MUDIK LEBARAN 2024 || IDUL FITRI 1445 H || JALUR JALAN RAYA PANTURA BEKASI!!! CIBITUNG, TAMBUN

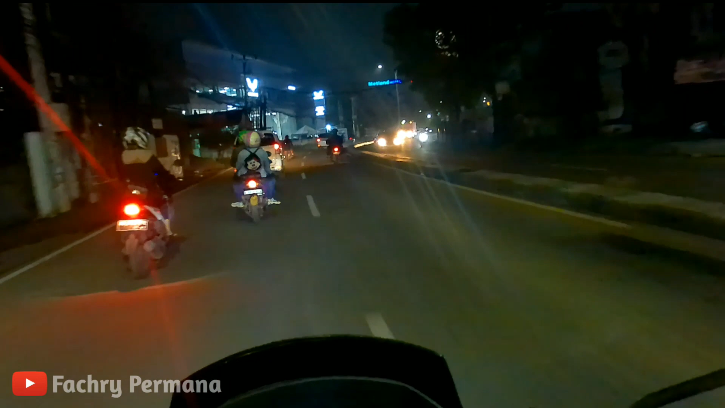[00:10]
Assalamualaikum warahmatullahi wabarakatuh Halo teman-teman semua Gimana kabar kalian hari ini Semoga kalian selalu dalam keadaan sehat Diberikan panjang umur Dimudahkan rezekinya Dan dilancarkan segala urusannya Amin Ya Rabbal Alamin Oke teman-teman Sekarang gue lagi ada
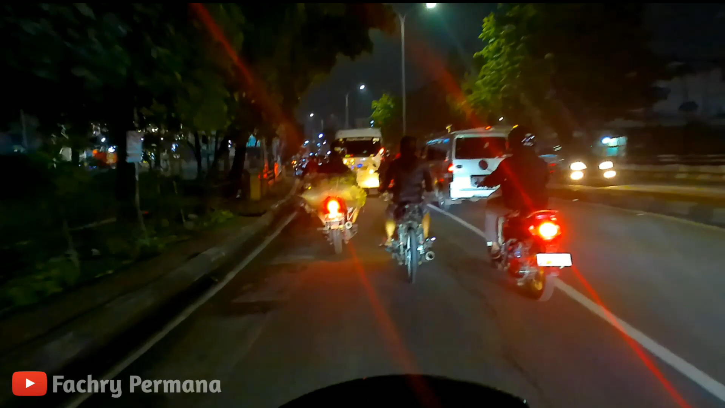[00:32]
di Jalan Raya Pantura Tepatnya di daerah Cibitung ya teman-teman ya Jadi gue hari ini mau ngajak kalian jalan-jalan Malam nih naik riding kita Di Jalan Raya Pantura Sambil juga Gue mau ngajak kalian buat ngeliat Gimana sih kondisinya Suasananya kalau di malam hari
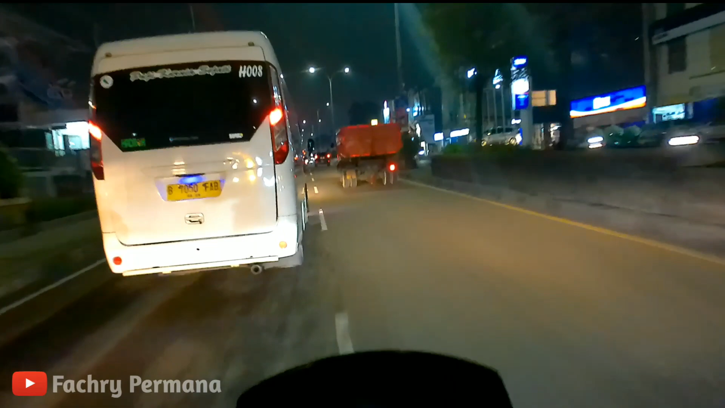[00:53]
Berhubung Ini juga merupakan salah satu Jalur yang Jalur utama ya teman-teman ya Yang buat kita Kalau misalkan jalur mudik
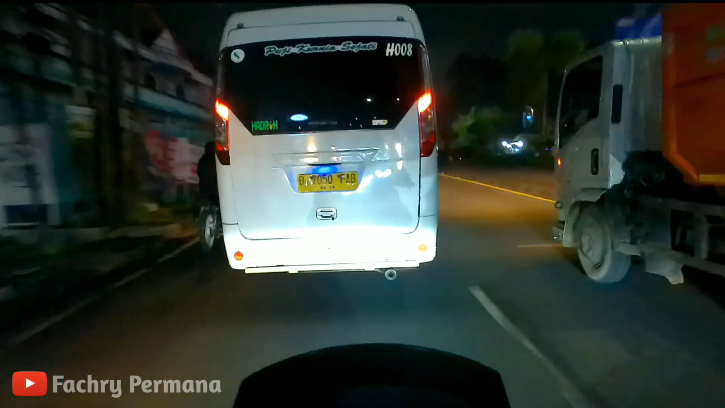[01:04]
Entah itu yang dari arah Barat ke timur Ataupun dari timur ke barat Jadi Jalan Raya Pantura Di daerah Cibitung ini Gimana sih kondisinya Kalau malam hari Dari segi pencahayaan Dari segi Ramainya Atau seperti apa Nah untuk di video kali ini Itu memang Gue udah
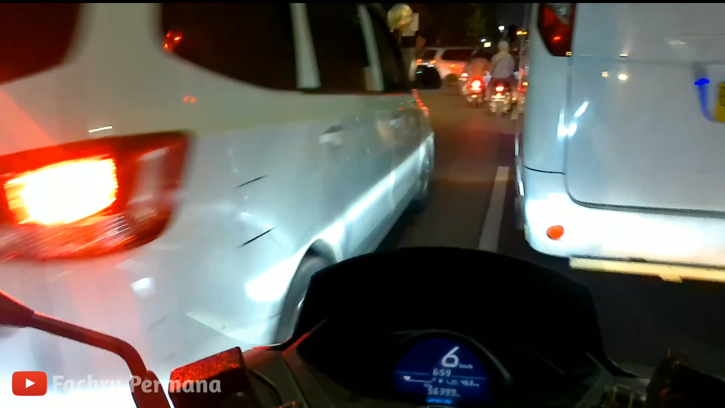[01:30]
ambil Atau gue rekam Ketika di hari Kesembilan atau kesepuluh Ramadhan ya teman-teman ya Jadi mungkin kalau kalian lihat Masih ramai Tapi masih lancar Itu karena memang ya Belum
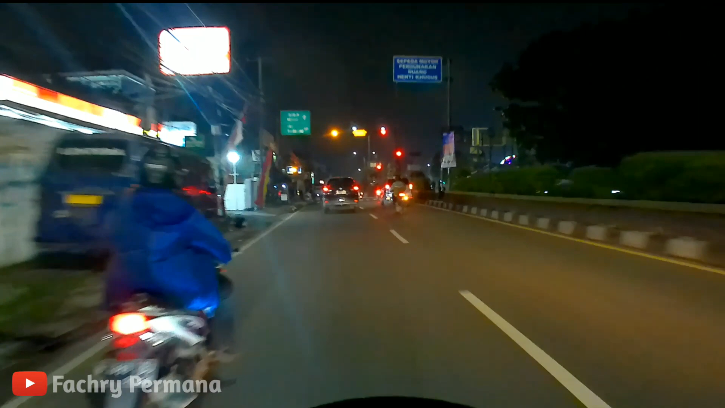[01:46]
ada Apa namanya Belum ada arus mudik ya teman-teman ya
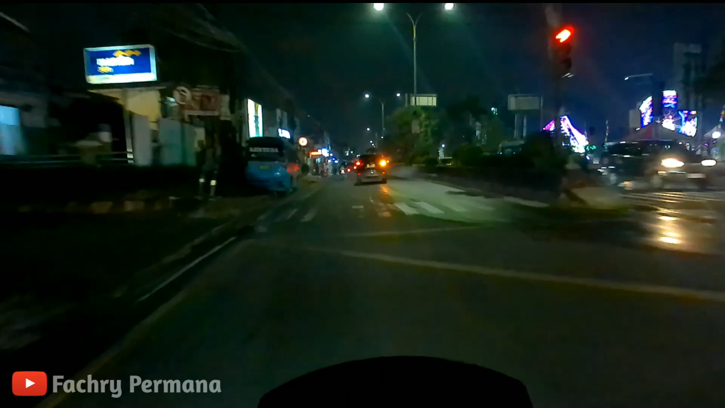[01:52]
Masih normal Masih seperti biasa Cuman Yang gue tekankan Di video kali ini Adalah gue mau berbagi informasi Ke kalian semua Gimana tentang kondisi Jalanya Tentang kondisi pencahayaannya Mungkin buat kalian yang nanti Rencana mudik Di malam hari Itu teman-teman ya Jadi ya Stay terus Di video gue Ikutin perjalanan Santainya Perjalanan yang Menurut gue Cukup menyenangkan lah Karena Jujur gue juga udah Lumayan lama Nggak lewat jalur sini Enjoy ya teman-teman
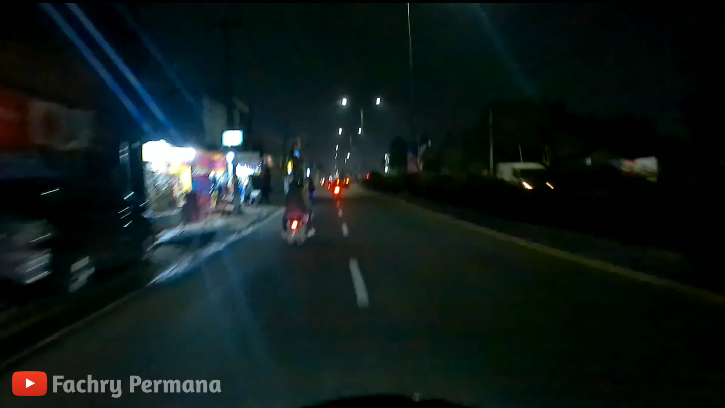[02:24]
Oke teman-teman Jadi kondisinya Seperti ini ya Seperti Kondisi pencahayaannya Menurut gue sih Udah Lumayan oke lah Karena memang Kebetulan Sekedar informasi Teman-teman ya Gue jalan ini Dari Jalan
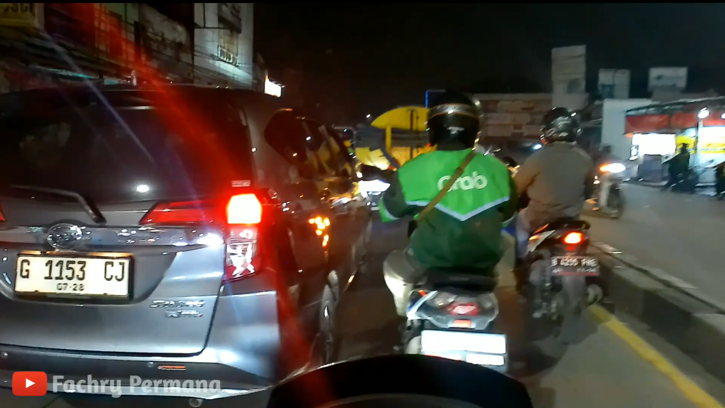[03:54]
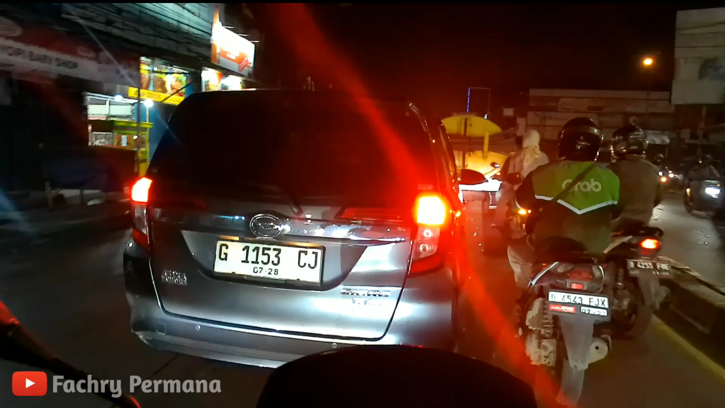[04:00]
Nah teman-teman Kita sampai Di Depan Pasar Tambun ya Teman-teman ya Ini
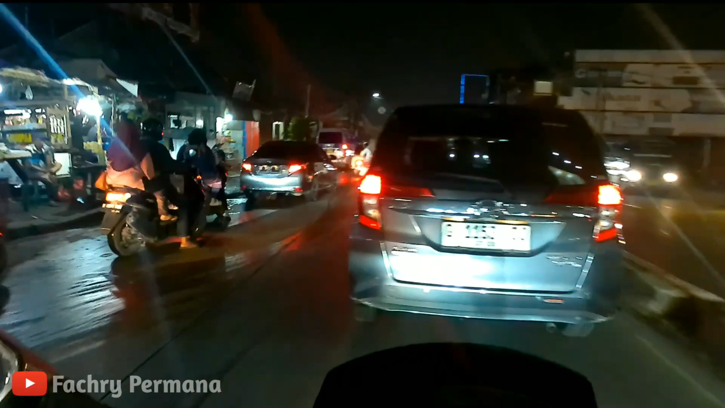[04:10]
salah satu titik Yang mungkin Nanti berpotensi Untuk jadi macet Juga nih Teman-teman nih Karena Sekali lagi Apalagi nanti Mungkin ketika Arus mudik itu Sudah Sampai di Puncak arus mudik Ya kemungkinan Untuk Jumlah Kendaraan juga Pasti bakal meningkat Ya otomatis Karena hari normal Hari biasa pun Di titik ini Juga biasanya Macet Jadi kemungkinan Nanti akan Ya mudah-mudahan Nanti dari Pihak polantas Segala macam Ya mungkin Ada
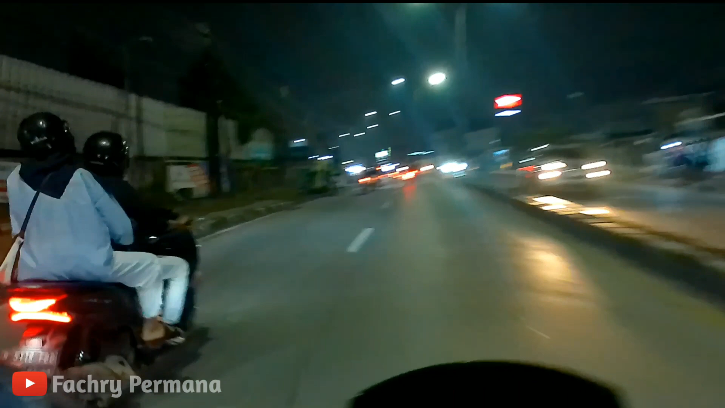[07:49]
Udah Oke Banget Udah Asik Banget Jalannya Jadi Enggak Terlalu Prodit Enggak Terlalu Macet Lewat Situ Buat Kalian Yang Mungkin Dari Arah Terminal Bekasi Atau Dari Arah Jakarta Udah Lancar Asik Jalannya Disitu Nah Sebentar Lagi Kita Memasuki Perbatasan Teman-teman Perbatasan Antara Bekasi Kabupaten Dengan Bekasi Kota Nah Cuman Yang Memang Gue Agak Sayangkan Ternyata Karena Aku Memang Sekali Lagi Gue
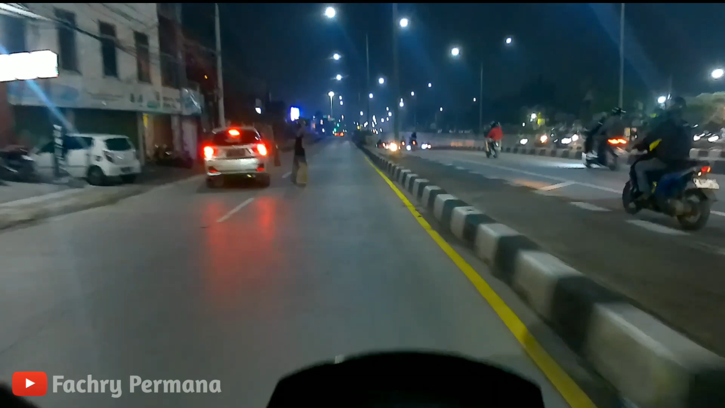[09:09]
Mau Ke Arah Terminal Bekasi Atau Ke Jakarta Bisa Ambil Underpass Di Sebelah Kanan Itu Karena Gue Mau Ke
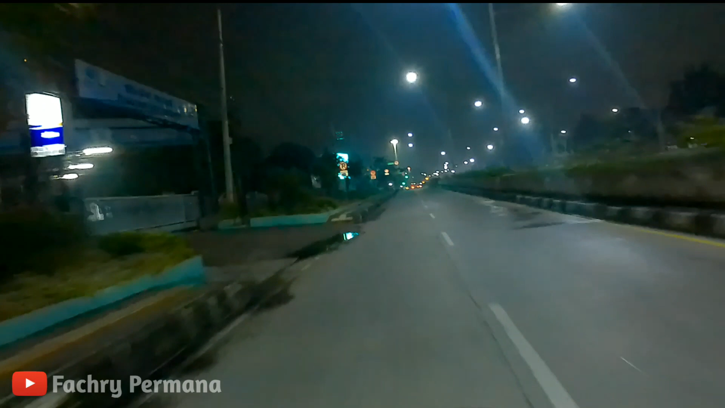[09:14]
Bekasi Timur Makanya Ambil Ke Arah Kiri Sini Teman-teman Jadi Buat Kalian Juga Kalau Kemarin Gue Sempet Bikinin Video Di Jalan Raya Kalimalang Teman-teman Dari Bekasi Barat Menyusuri Jalan Raya Kalimalang Di Ke Arah Cawang Teman-teman Jadi Itu Juga Salah Satu Jalur Mudik Yang